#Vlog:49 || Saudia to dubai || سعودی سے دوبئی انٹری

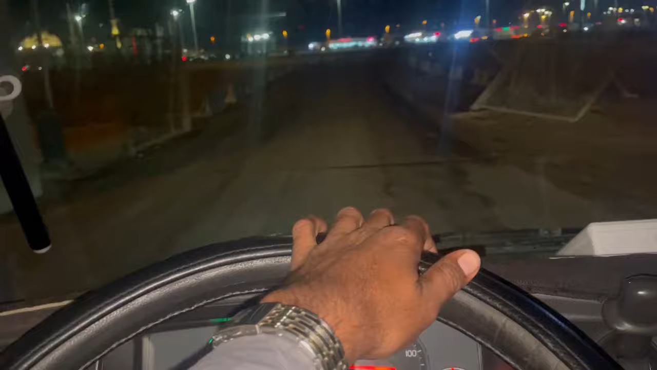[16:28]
ایتھے بلکل سنبھل کے ڈریوری کرنی پہن دی کیونکہ لائن ٹاچ دہ مخالفہ آج اندہ ہے لائن ییلو لائن ٹاچ کرو ایتھے اپنا ٹریک چینج کرو
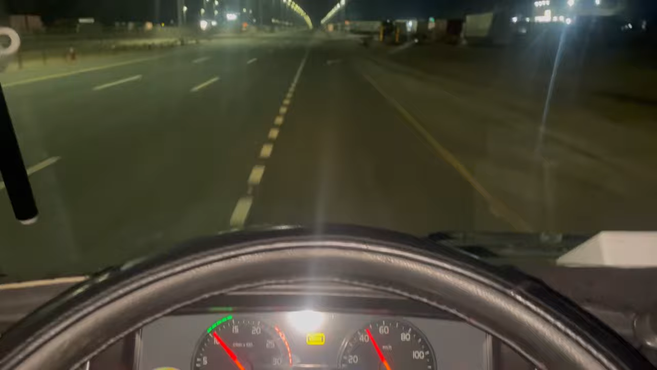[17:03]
اوہ سامنے بورڈ پارکنگ دا تا پارکنگ ویچ بھی ستی گھڑی کھلار نہیں ہے غلط نو کھلار سکت دے دس از اپی اے دوہا سیڈا تے جناب ٹینک یہاں آڑے پانی پرنے آڑے باکی اے سیڈ تے اوٹل چھوٹل سباب سارا نہیں جیڑا